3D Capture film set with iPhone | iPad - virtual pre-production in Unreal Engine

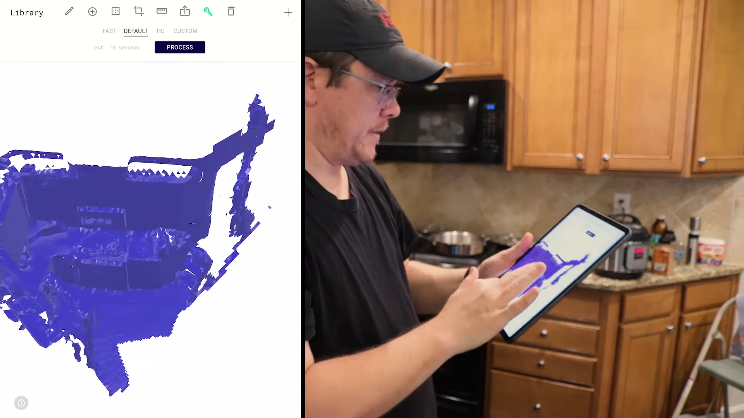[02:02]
and you can probably see that there.
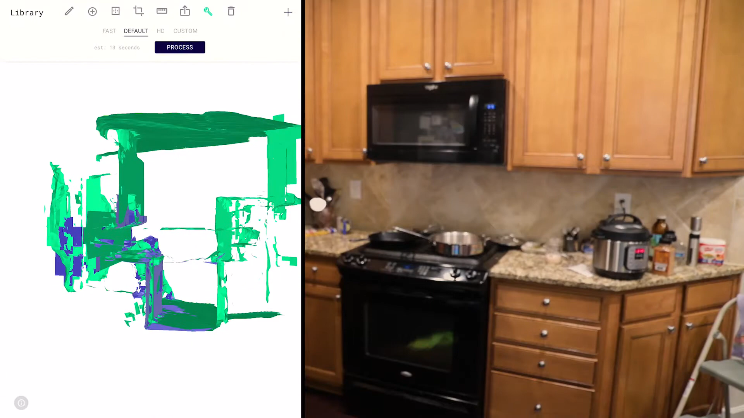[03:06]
Okay, so now it's got the new blue scan on top of the pre-existing green scan,